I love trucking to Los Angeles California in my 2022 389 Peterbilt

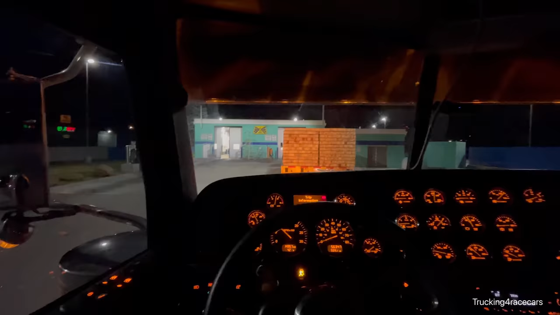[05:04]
All right, guys, we made it to the Beacon. I am exhausted. So I'm gonna get in here and get washed as fast as possible and get over to the casino and fall asleep. I am tired, man, but I'm happy I'm ahead of schedule right now.
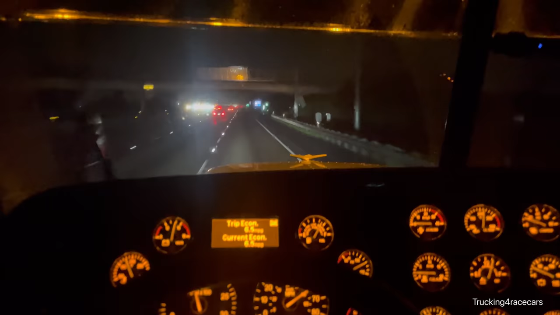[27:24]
What's up guys? As per usual, you can already see what I'm gonna say. See those wipers going? Literally, as I crossed into the border of Oregon and California, as soon as I got down Ashland, rain.